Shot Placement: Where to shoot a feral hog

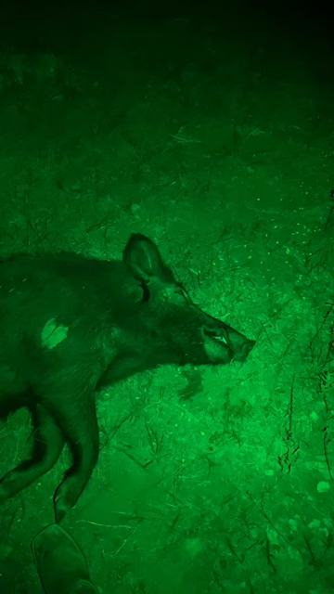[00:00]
i'm going to show you an absolutely perfect shot on a hog
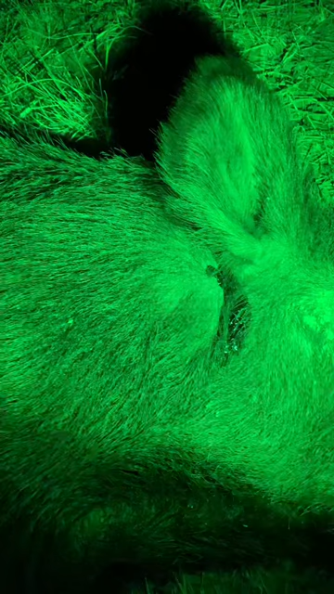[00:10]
see that blood that shot is right in here and this thing absolutely dropped dead without taking a step that's really what you want to see you shoot them right in here and then you will check out life is short kill hogs